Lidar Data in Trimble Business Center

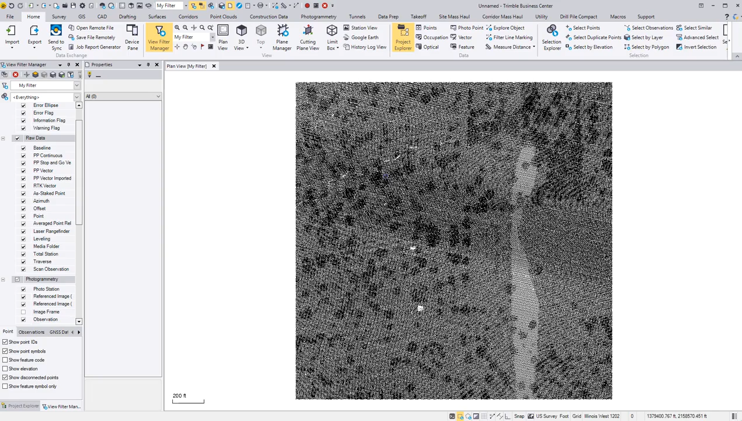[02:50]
There it brings in the first one.
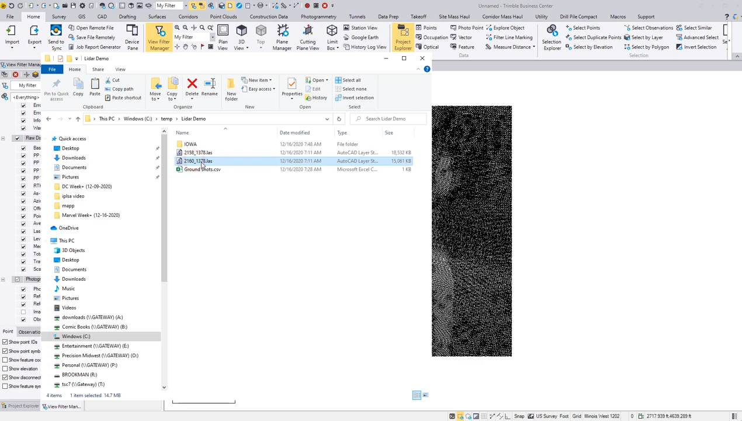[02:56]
And then here is the second one.
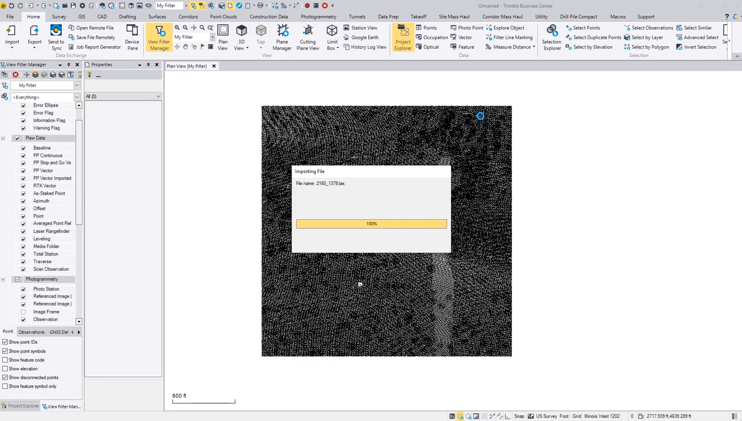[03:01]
And as you bring them in, they become one into the eight point cloud.
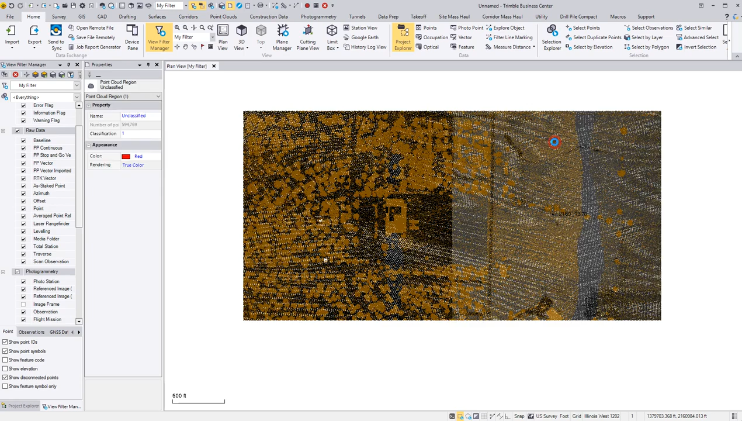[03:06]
So now if I'm down here in the view filter manager and if this isn't selected or if it doesn't show up already, then look for this little funnel icon here in the top row, which is right here.
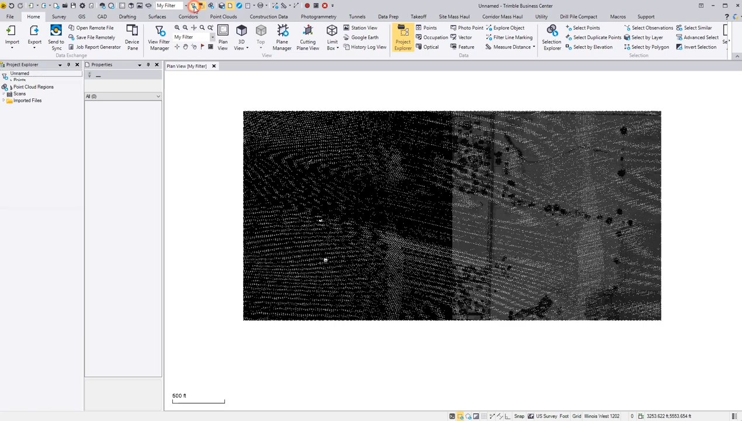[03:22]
And I can scroll down here and it's already separated in cloud regions. So I can turn off default, low point and unclassified.
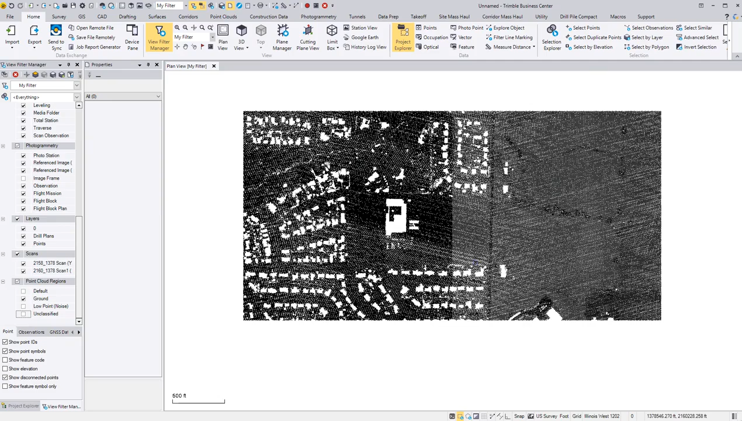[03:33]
So I'm just left with the ground. So what I want to do before I go any further, I want to import some GPS points that are checkpoints.
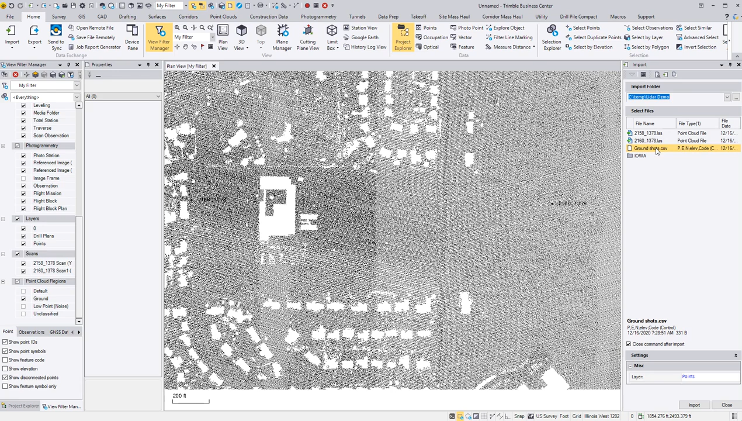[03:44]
So I'm bringing these ground shots in, change this to Northern Houston Unknown, import.
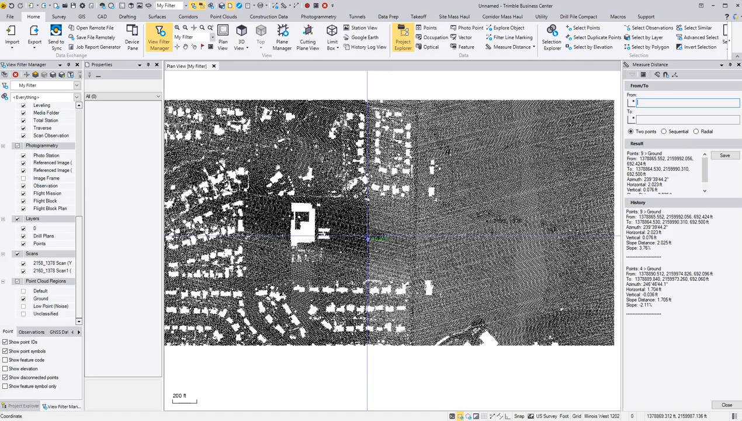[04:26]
So I can close this. I'm comfortable with that. I pick my left click on my point cloud, then go to the point clouds tab. Now I want to sample from sample region. I'm going to space those points out so I can build contours. So now I just sample this somewhere, put my spacing five feet, but I want five foot prefix on there. So five foot and store.
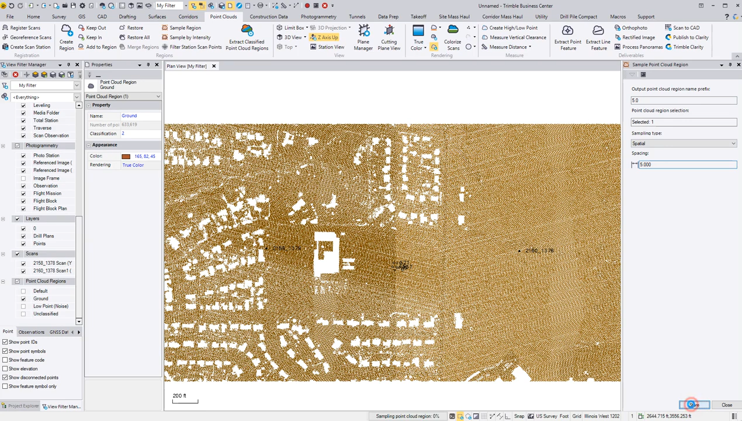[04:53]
And as you saw, it just populated a new point cloud region right here and turned off the old one. So if I turn off the five old grid, there's the ground I had.
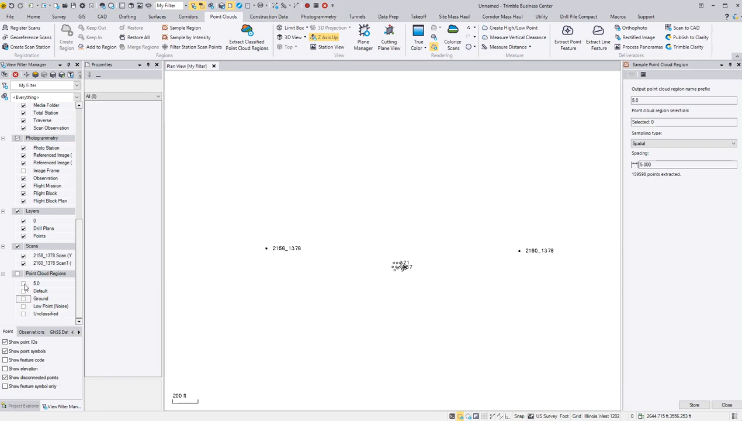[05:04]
So I can close this.
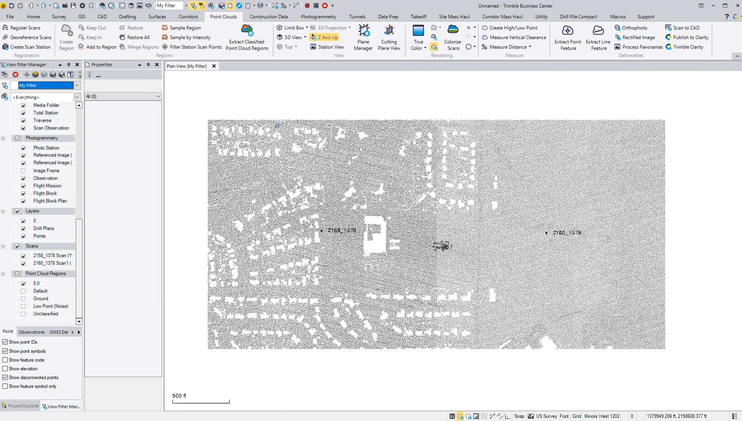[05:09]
I left click on that point cloud again, go to surfaces, create surface. And here I'm just going to name it.
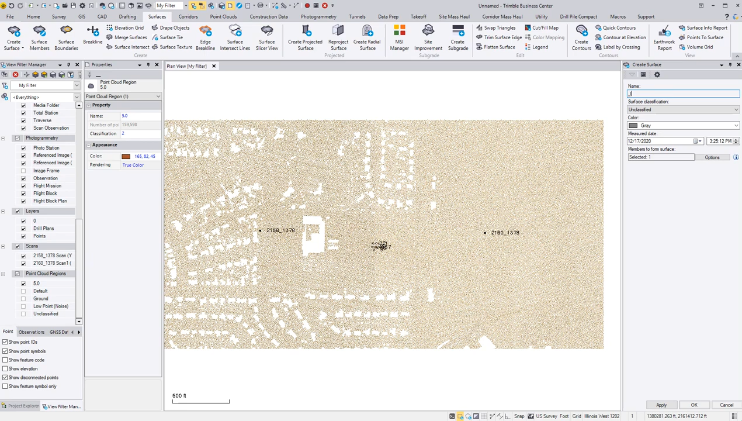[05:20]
Select OK.
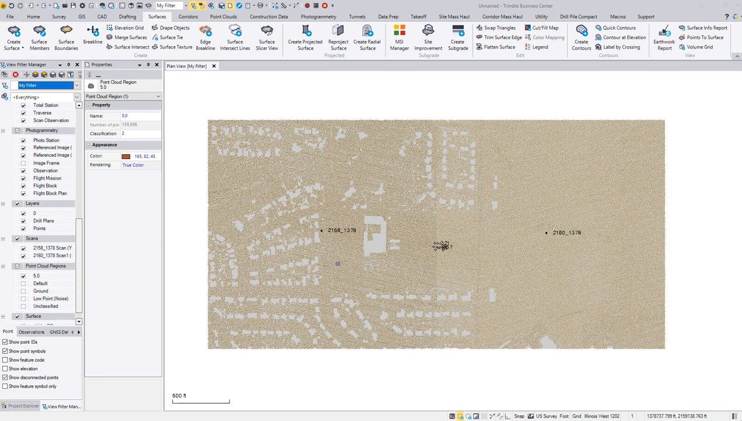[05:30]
And you can see it's shaded gray. So now I can turn off my five old ground.
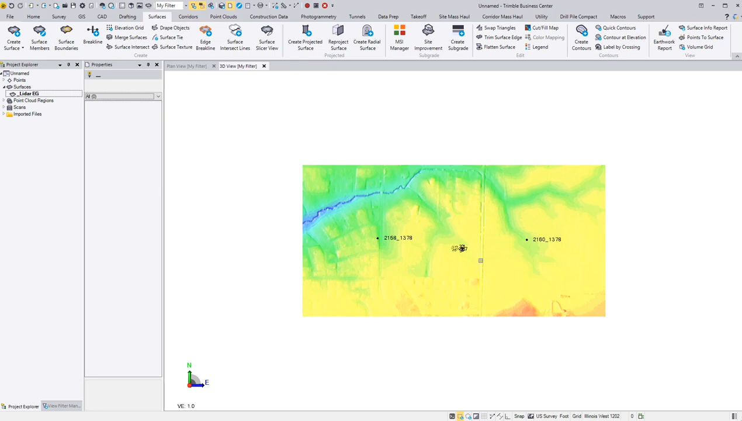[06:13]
So top row here, I have a 3D icon, which opens another tab here. Now I can go in there and I can paint around.
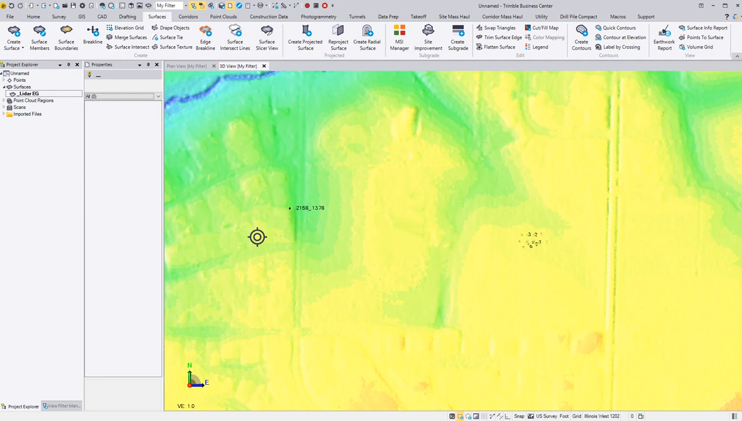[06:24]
So let's create some contours. So now if I select that, and then if I do a right click, I can go to create quick contours.
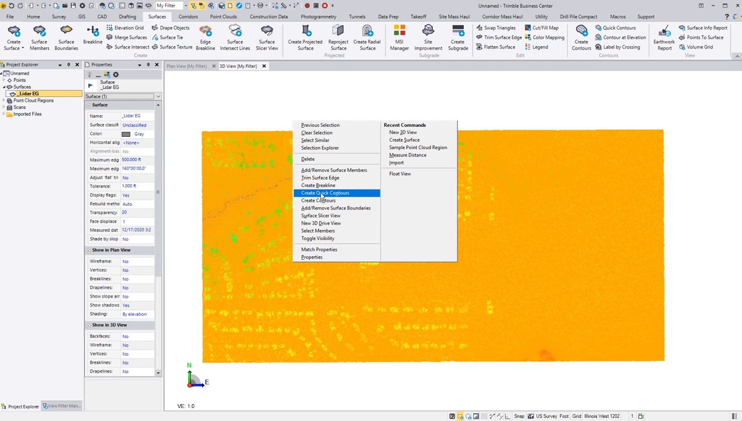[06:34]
Create contours.
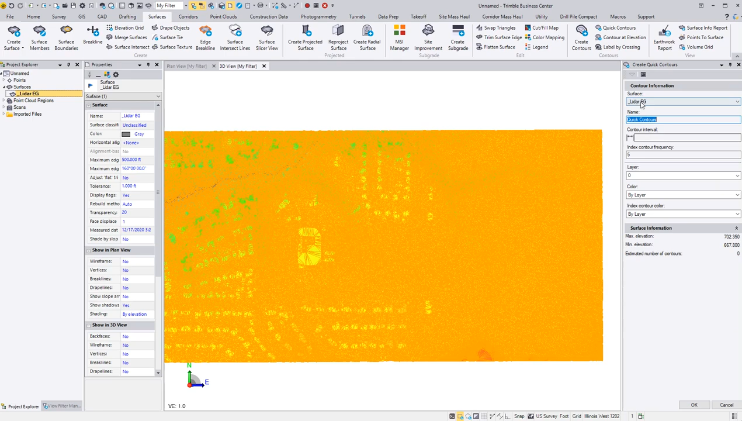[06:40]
There's my surface. If we had multiple surfaces in there. Contour interval, we're going one foot because it's relatively flat through here. And layer, spacebar to create a new layer.